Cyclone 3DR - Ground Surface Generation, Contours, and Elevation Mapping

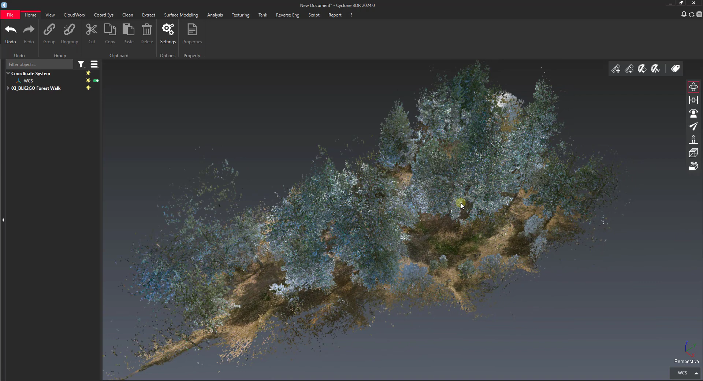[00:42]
So one of the nice things about Cyclone 3DR when it comes to surface extraction is that it has a pretty good ground filter that's built into it. So we've got our point cloud loaded in as a point cloud object as a CloudWorks group. We can select it, we can go to surface modeling here,
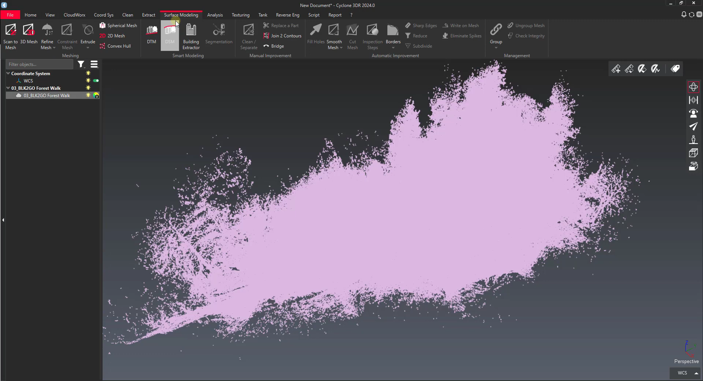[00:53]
and then we can select the DTM tool. The DTM tool is going to try to automatically filter out a lot of the vegetation and just find our ground surface. The way this tool works is we have the option here to adjust the angle at which it's going to, this is going to be considered the max angle at which it's going to create the surface.
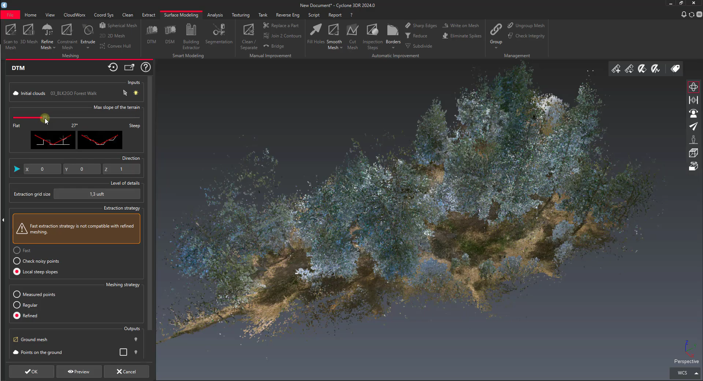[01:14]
So for example in our case here we probably want something like a 30 degree to 35 degree slope because it's going to try not to create an angle or create any sort of triangles that have a steeper angle than this. So it gives you this nice little diagram here that you can use to determine what we're looking at. You can run this all the way up to 80 degrees if you want, but the caveat with that is if you have you know a steeper angle it's going to start climbing trees and things like that and that's not really what we're looking for here.
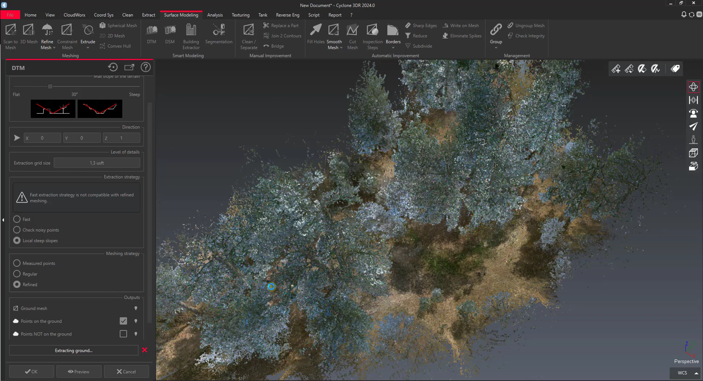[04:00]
So I'm going to leave that checked. And then once we have all that done I'm going to hit the preview button and let this run for a minute. All right so our ground preview is finished here.
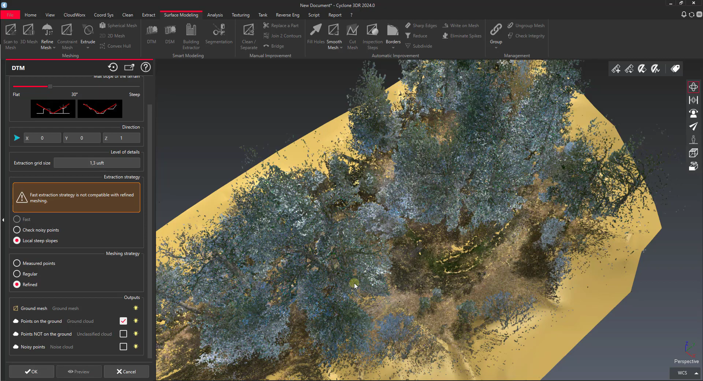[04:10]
One thing I can do is go over on the left and I can turn off say for example points on the ground so we can see we've got our ground surface.
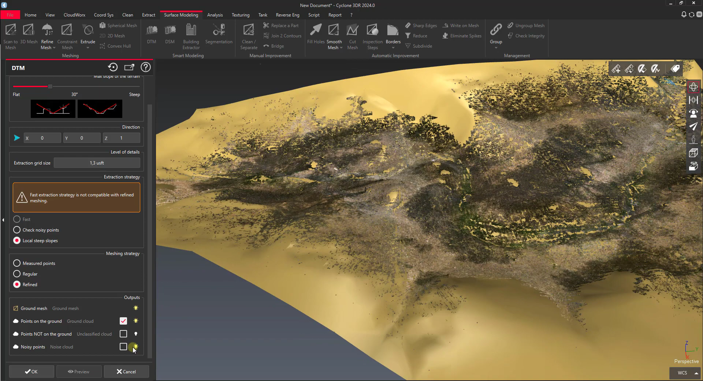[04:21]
We got noise points classified out here that we're up in the sky. So here's our ground points and then our surface. Let me turn off the ground points first. You can see that we've got a decent topo surface out of here and we didn't have to do any cleanup.
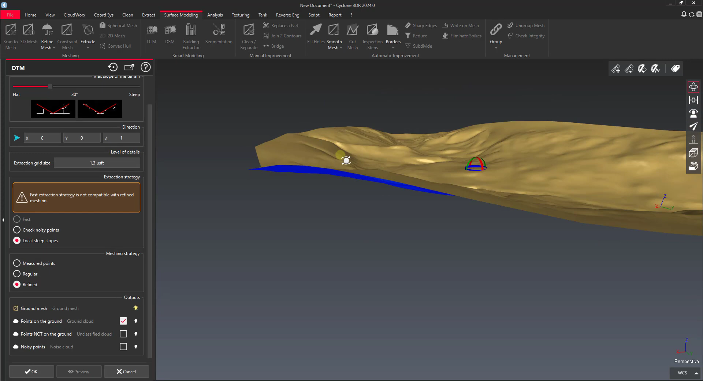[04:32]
We didn't have to go in and trim out any trees or do any vegetation cleanup which is why I like this tool. We can go back and sort of QA this surface.
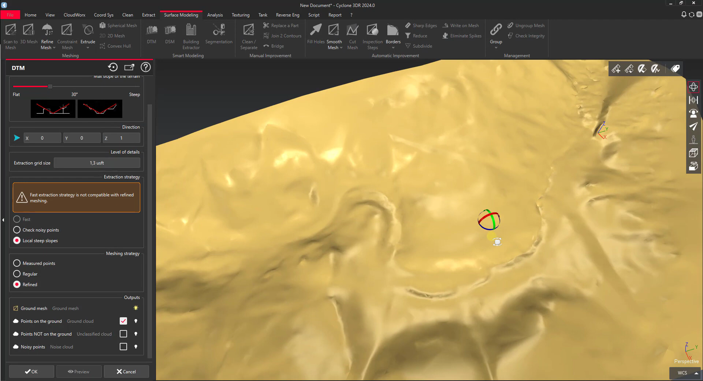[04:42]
But for what we're going to do today this is going to be very good for us. So I'm going to just say OK to accept that. And the next step that we're going to move on to would be our contour generation.
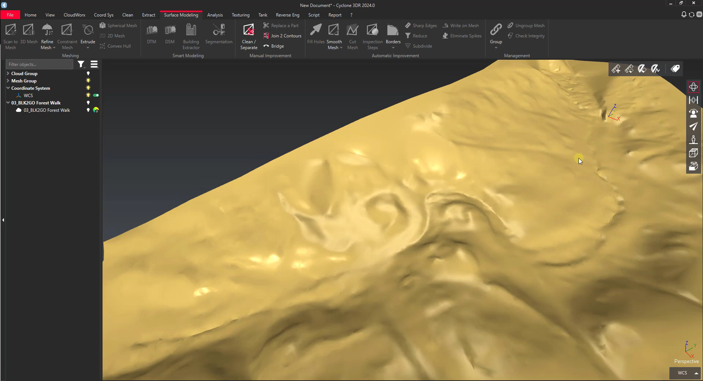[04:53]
So we've got this surface and this surface we could actually just export out.
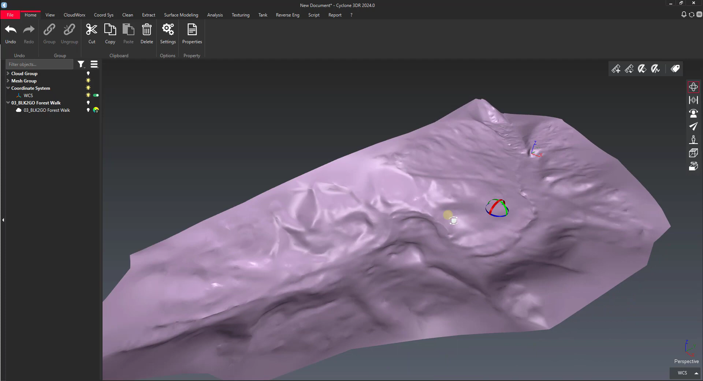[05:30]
So on the extract tab once we have a surface generated we can go to select that surface and we can click the tool here under smart extraction or contour lines.
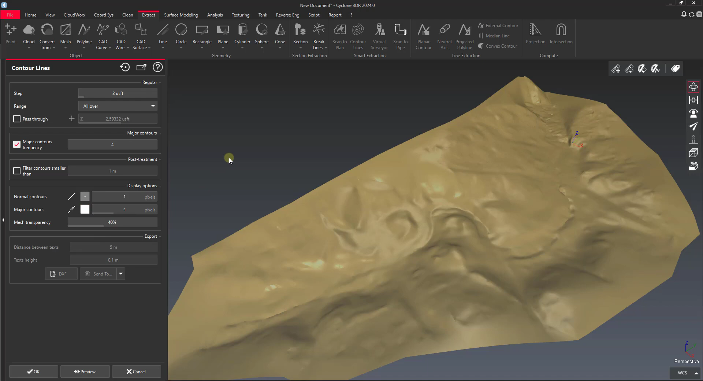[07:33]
Normal contours are gonna be white. I might actually change this to where majors could be gray and then normals would be white. Actually let's do this. Let's do normals gray, majors white. And mesh transparency that's fine. Let's take a preview and see what we get.
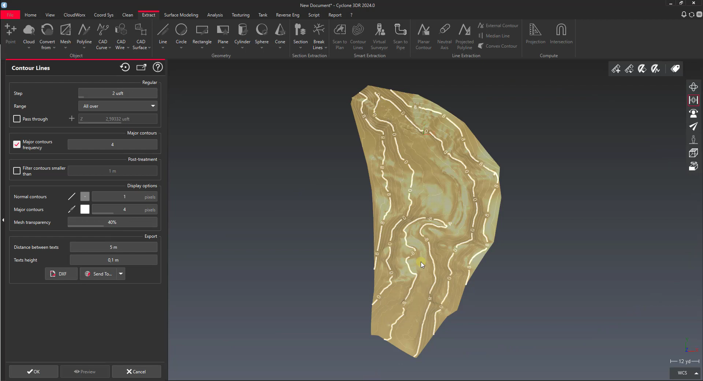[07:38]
So I lied here on this. Let's change this major contour frequency up to five. Yeah there we go. So you can see that changes on the fly.
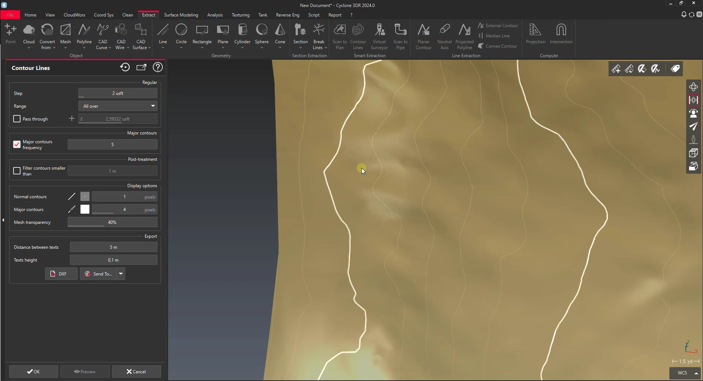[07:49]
So now we've got ten foot contours. So that's a pretty nice little contour map.
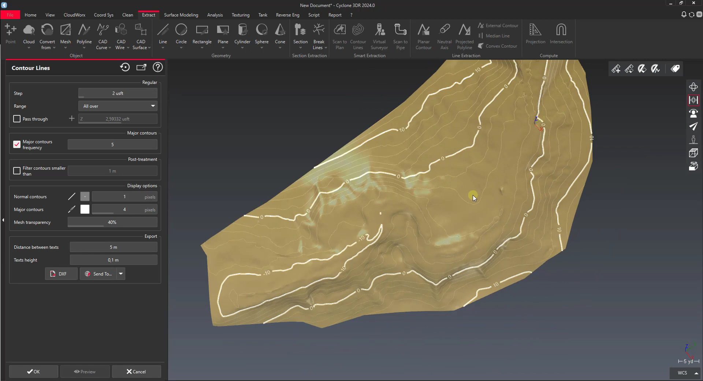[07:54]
I like the way that that looks. So I'll go ahead and say okay. But you see we have a couple other options here. We have an option for DXF or SendTo.
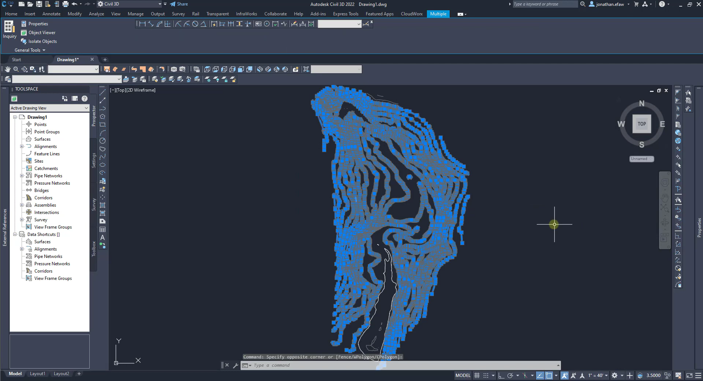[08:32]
So that's a nice little feature that Cyclone 3DR has. Another way you can go about doing that as well is to just select the object. So like let's say I just wanted these contours by themselves.
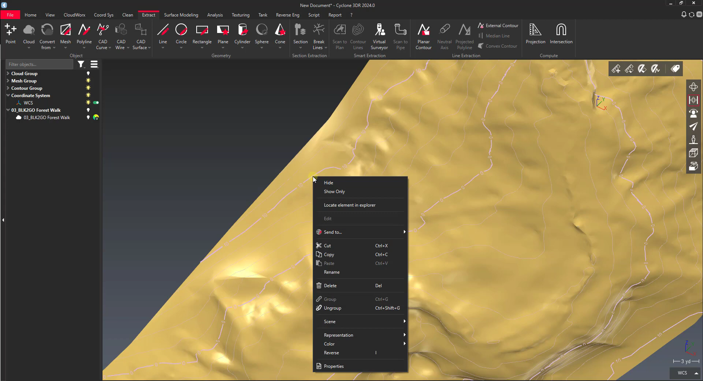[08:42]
I can select them, right-click, and then my option for SendTo is also there. We've got our contours that are over inside of AutoCAD now.
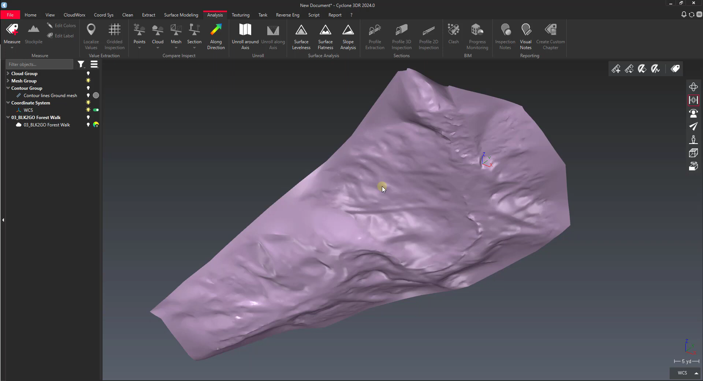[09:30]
But we can also just do a comparison along a specific direction. In our case if we want to do an elevation map we would do that comparison against just the z-axis, just straight vertical. So we select our mesh, say a long direction analysis. You can see here it lets us pick the direction.